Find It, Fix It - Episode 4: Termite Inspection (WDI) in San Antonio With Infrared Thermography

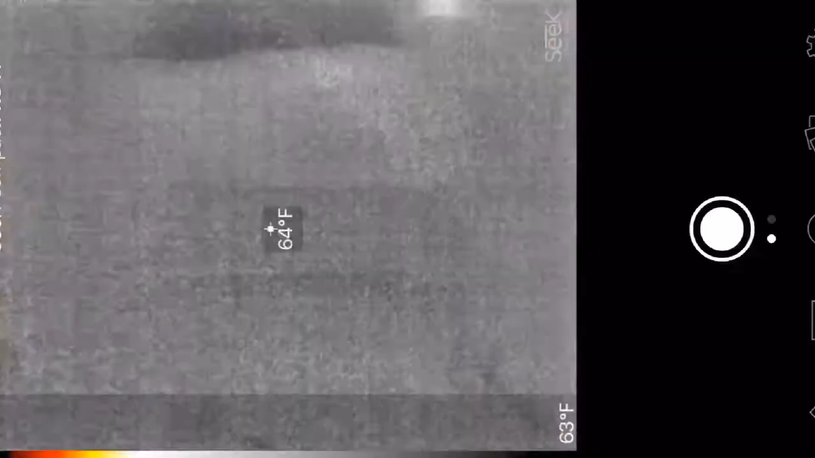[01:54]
On screen: spot 64°F
As I'm searching here through the house, I'm looking for some very specific signs that there are termites in the walls. And I just happened to see one here that alerted me to a damage outside. And had I not had this camera, there's no way I would have been able to spot these termites. You see that black spot here in the photo? So there's a couple of spots here that shows some potential damage. And then upon further inspection, it's easy to point them out.
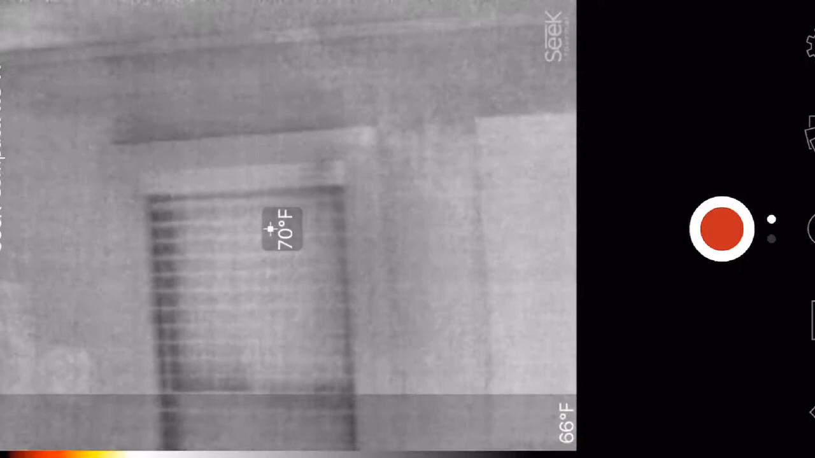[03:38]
On screen: spot 70°F
And after taking another look around the house, I happened upon this section near the front of the house.
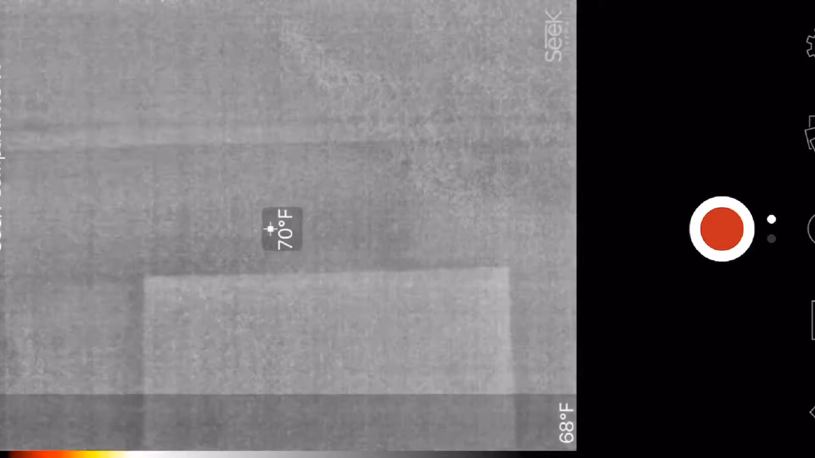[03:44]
On screen: spot 70°F
And you can see here this kind of black movement here along the wall.
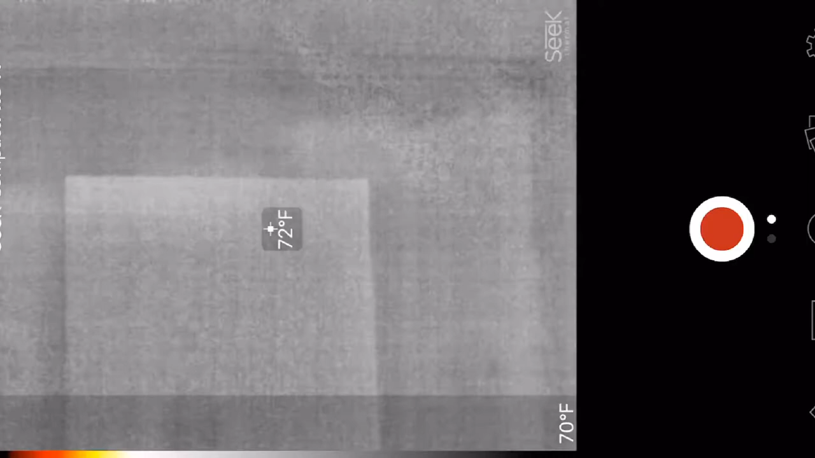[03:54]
On screen: spot 72°F
And that indicates termites there as well.